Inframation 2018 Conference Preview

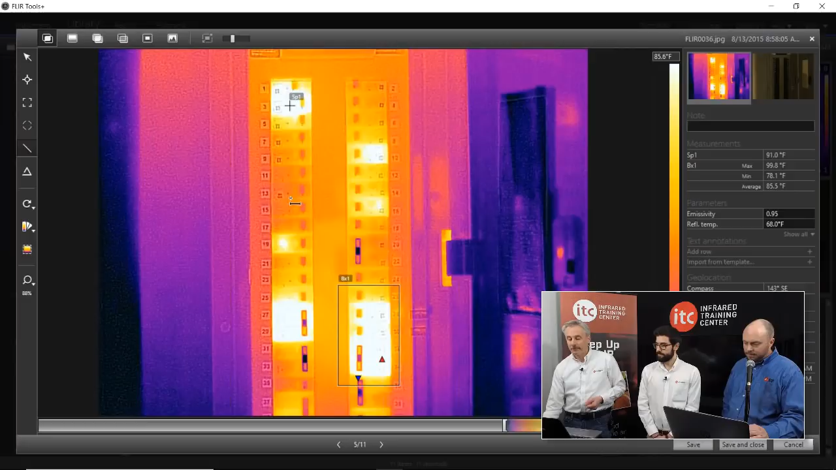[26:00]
On screen: spot 91.0°F, max 99.8°F, min 78.1°F, scale top 85.6°F
You have areas, so you can find the maximum or average temperature in any region on the image. You have a line tool, draw that on the image. You have a delta T, which can calculate your temperature rise. And you can use any combination of these measurement tools. And one nice thing about the software is that it can enhance your camera functions in a lot of ways. So not all cameras can do areas and lines in some of these measurement functions. But the software doesn't really care. You can use any radiometric JPEG, whether it's from an E8 or a T660 or whatever camera.
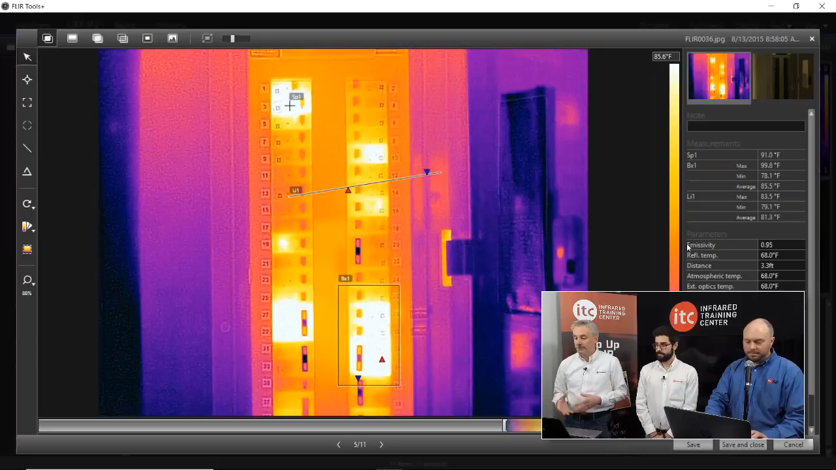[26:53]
On screen: spot 91.0°F, scale top 85.6°F
So anytime we talk about measurement, we have to talk about your parameters and the importance of your emissivity and reflected temperature and getting those things right in order to get an accurate temperature measurement. And you have all of those parameters listed over on the right. So if you didn't get your emissivity quite right in the camera, you can pretty easily change that here to whatever value it should be. And it makes the adjustment to the image. So all your temperatures are now correct, assuming that that's your right emissivity value. Another thing to note here is that some cameras only have emissivity and reflected. But the software shows all of those parameters that are part of that radiometric formula. So if your camera doesn't have distance, you have it here in the software.
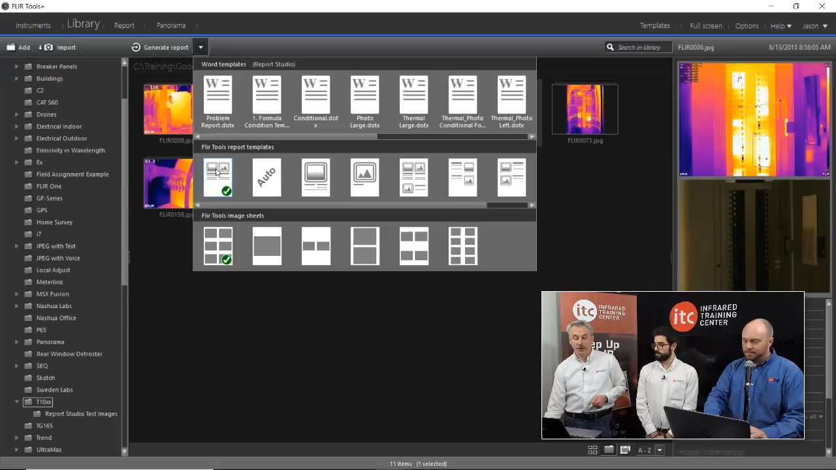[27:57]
And the software has the ability to create an inspection report for you. So we can pull this down. We can pick the template that we want to use.
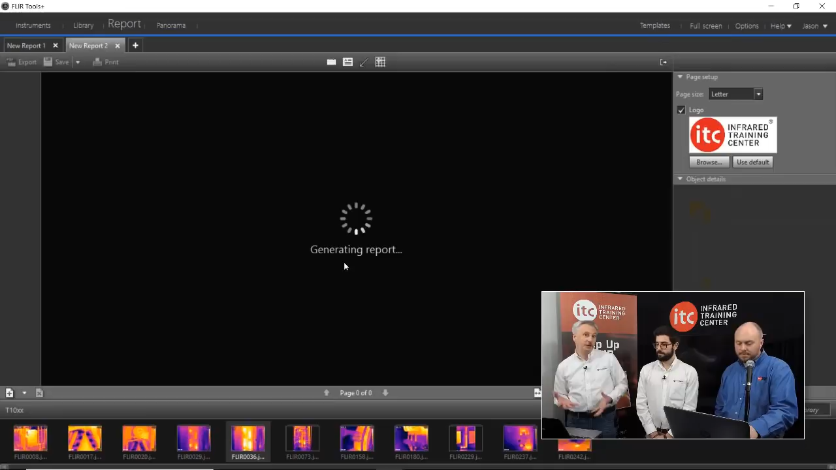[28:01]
Now, we'll take however many images you have selected and put them into a new report. I only had one selected here, so I got a one-page report. But if you pick 10 or 20 images and do the same thing, you get a 10 or 20-page report.
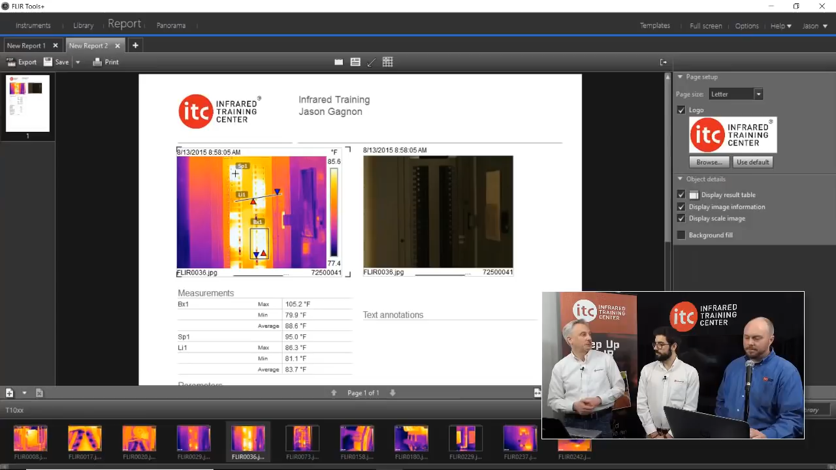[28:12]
On screen: scale top 85.6°F, scale bottom 77.4°F
And that's what it looks like.
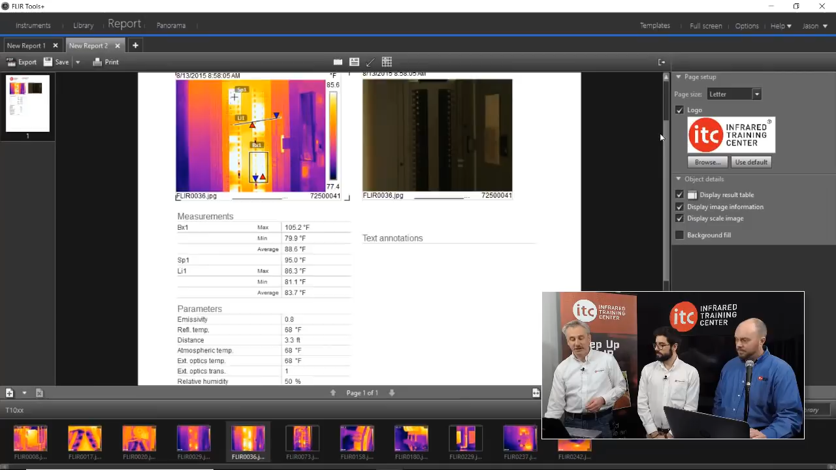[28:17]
So it pretty much takes the measurement table and the parameters and just moves it underneath the thermal image in this template.
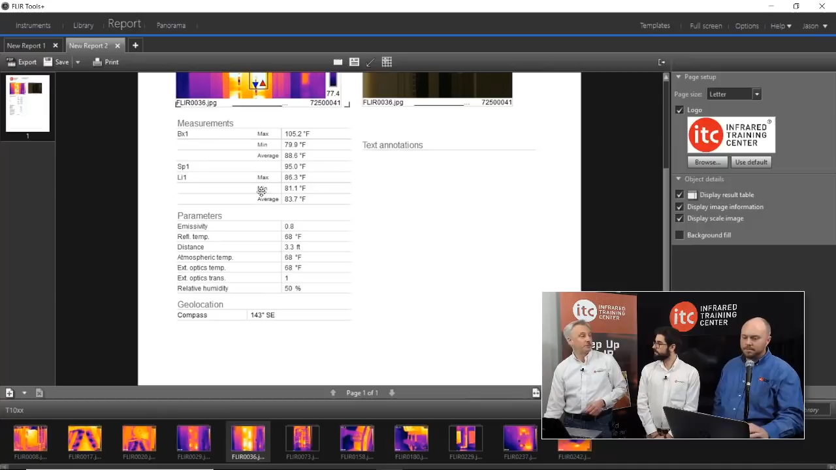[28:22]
So all your data is there. Any text you put on the image will be there. And just to switch back for a moment, let me go back to the library.
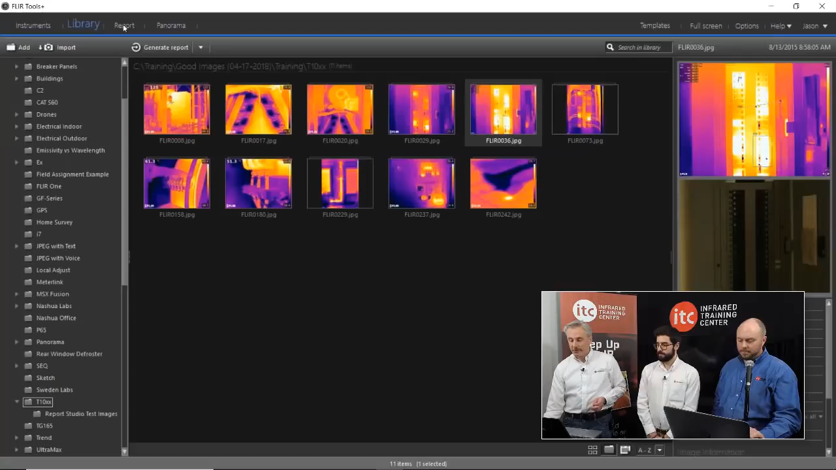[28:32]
I mentioned the annotations a little bit earlier. Over on the right,
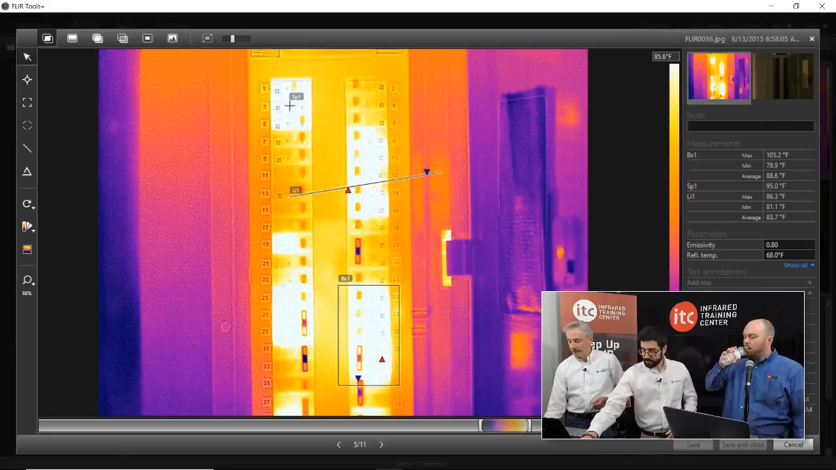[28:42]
On screen: scale top 85.6°F
we have the ability to import text from a template. And this is one of those things that we actually did a webinar on a few months ago. So I don't think it's utilized all that much, but it's a very handy tool. You can use these text templates in the camera and in the software, and it gives you the ability to create these pull-down menus. So you don't have to type everything in over and over again. If you're looking at the same equipment items on a regular basis,
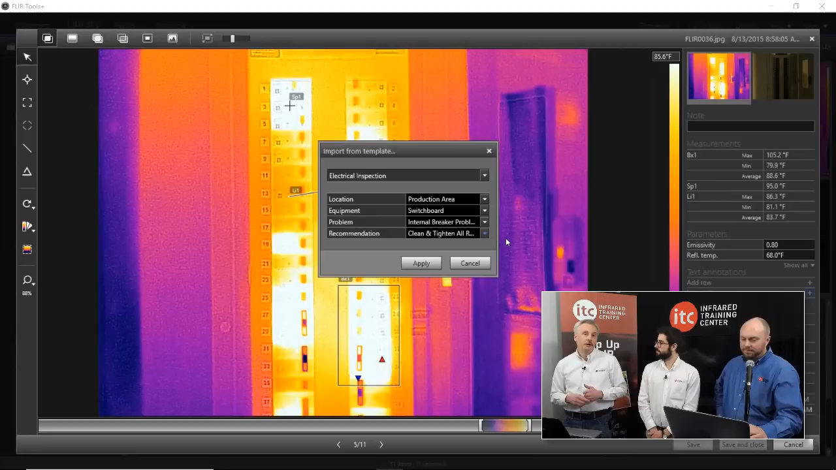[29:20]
On screen: scale top 85.6°F
you can plug them into these text templates and save that data with the JPEG, and then that goes right to your report. And so this is the kind of thing that we'll talk about at the conference during the clinic. All right. Now, with FLIR Tools, with the free software, you can create reports, but they're somewhat limited. You can't change the template that it uses as far as the page layout and the content. You can change the logo. You can add some stuff to the header and footer, but you can't change the template. So if you find this to be a little bit too limited,
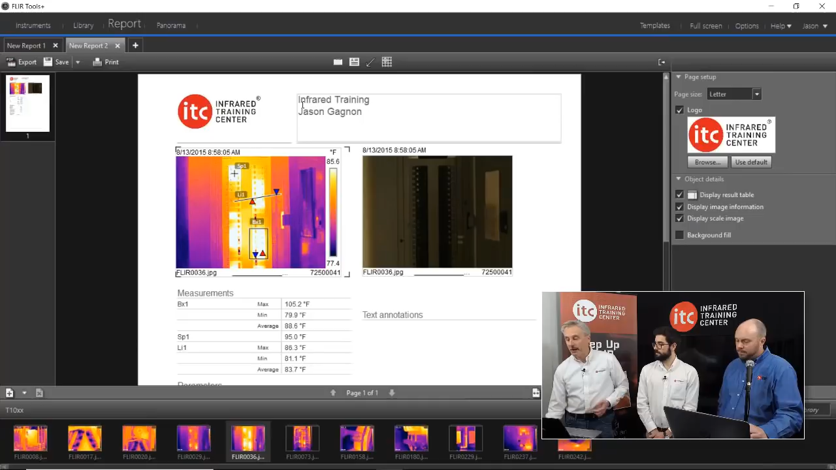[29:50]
On screen: scale top 85.6°F, scale bottom 77.4°F
then you might want to think about Tools Plus because that installs this FLIR add-in for Word.